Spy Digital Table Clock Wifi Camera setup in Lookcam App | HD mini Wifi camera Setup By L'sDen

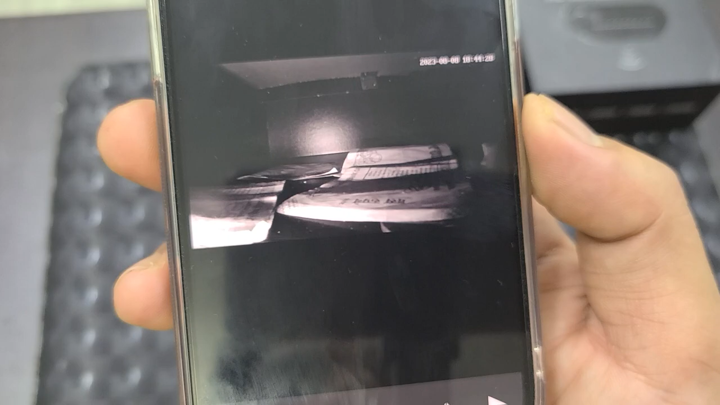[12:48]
नैट विजन मोड अक्टिवेट यह नाइट विजन मोड अक्टिवेट करने के लिए है ओफ कर देंगे